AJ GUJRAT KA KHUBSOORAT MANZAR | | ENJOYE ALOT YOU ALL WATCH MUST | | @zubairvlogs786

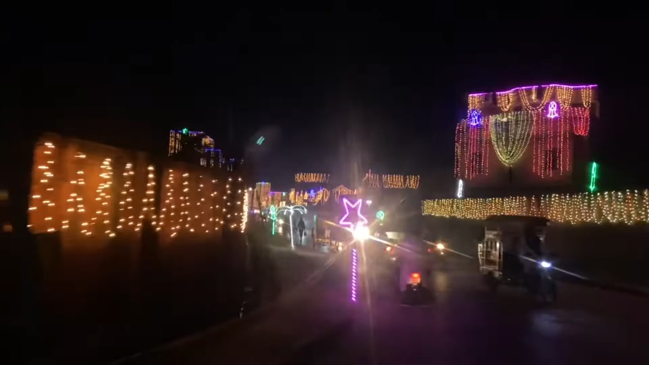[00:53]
بچھتوں کے اوپر ہی لائٹس وغیرہ بہت اچھا ہے انہوں نے یہ دیکھیں یہ سٹارز ٹریز وغیرہ ایسے لیمپ ٹائپ نے انہوں نے یہ بنائے میں اس کے اوپر لائٹی ہے بیسے لوئے کی ہوتے ہیں ان کے اوپر ہی لائٹنگ خود بنا کرتے ہیں بعد میں نا یہ لوئے کی بیس بنی بھی ہوتی ہے